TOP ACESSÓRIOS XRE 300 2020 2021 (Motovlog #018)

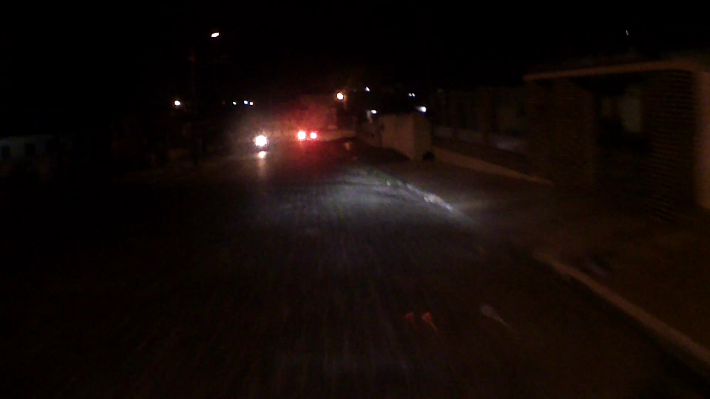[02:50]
E já fica bem apoiado Pra quem anda em Em região assim De bem interior mesmo Que não tem as iluminação Nas estradas Eu acho que é bem importante sabe Não que o farol da XRE seja ruim Ele é bom Só que É um a mais né Aquele algo a mais que Que deixa aí a moto mais Mais equipada né